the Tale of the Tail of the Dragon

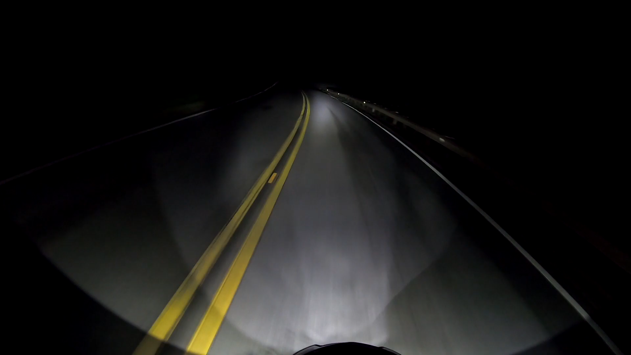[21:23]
Since it was such a nice day and we were going to be leaving the following morning, we went and did the Appalachian Loop that night.
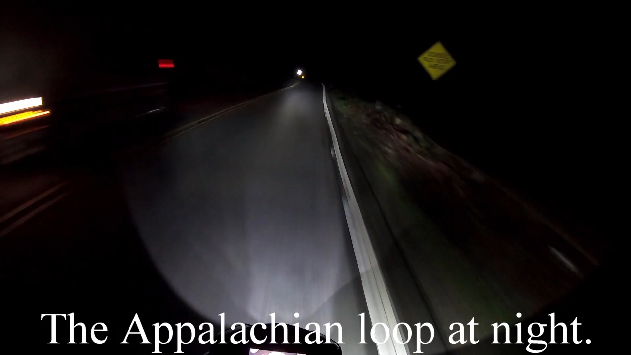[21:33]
And it's called the Appalachian Loop because it crosses over the Appalachian Trail a couple of times. And it's very, very dark. But I wanted to get more time on the bike before we had to leave. The Denali lights work really good. I should have remembered to maybe turn them off and then back on so you could see the difference,
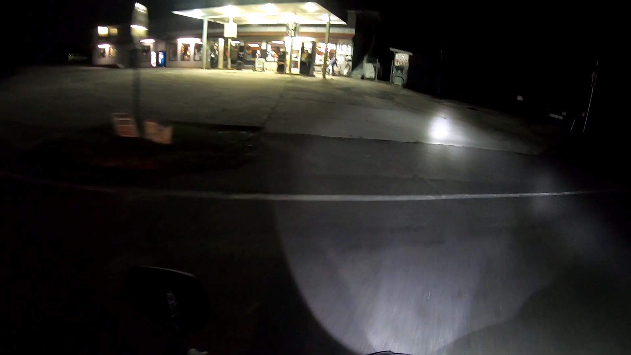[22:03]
but that bright, bright spotlight out there is the Denali light. I wish it had a little bit wider beam, but the flood lamp is too wide.
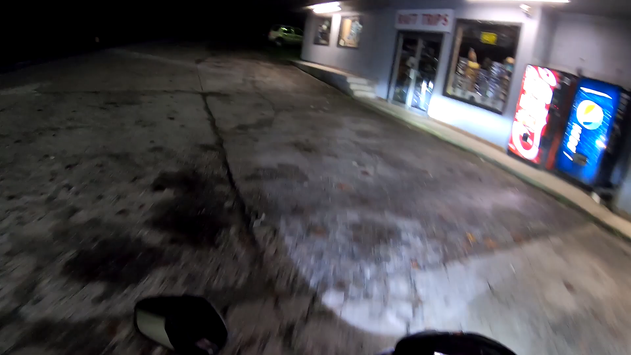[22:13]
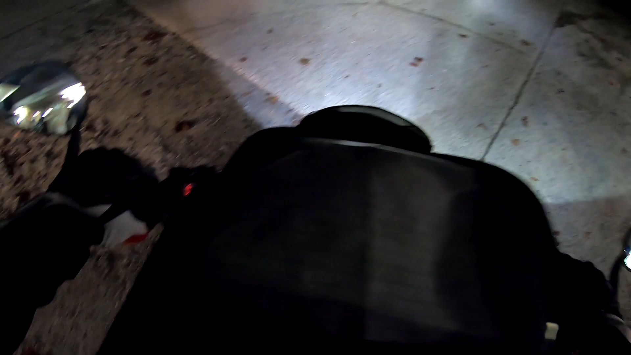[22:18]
So I've got one with a spot beam and one with the flood lamp.
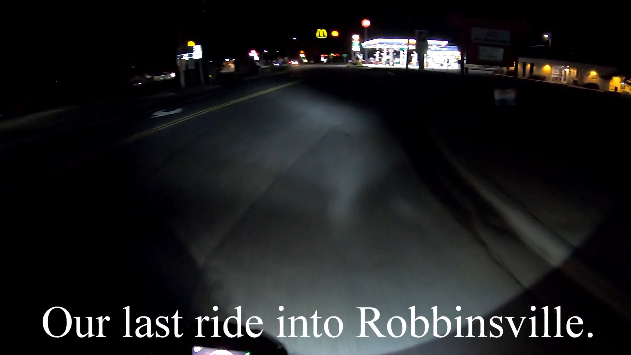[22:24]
And there's the end of our evening, coming back into Robbinsville about 10:30-ish. Headed back towards the motel.
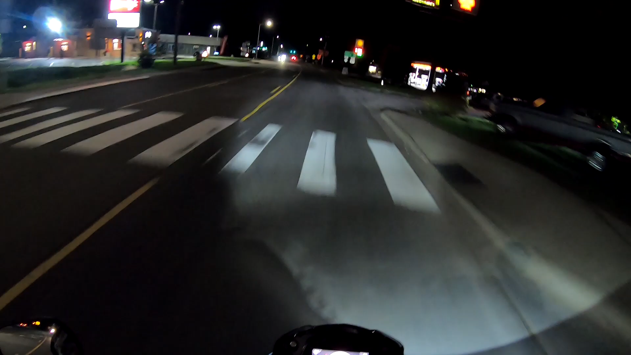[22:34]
Had a few cars flash their high beams at me, but the lights were adjusted fine. They were just bright. We arrived back at the motel to find that three Gold Wings had taken all the covered spots to themselves and there was no more room to put more bikes in,
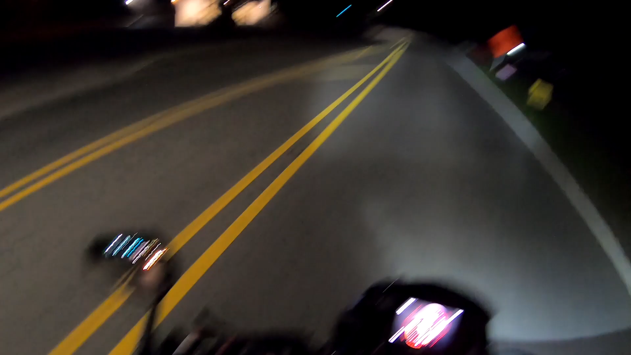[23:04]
which was a little frustrating. So we thought, well, let's park the bikes sideways in front of them so they can't get out in the morning.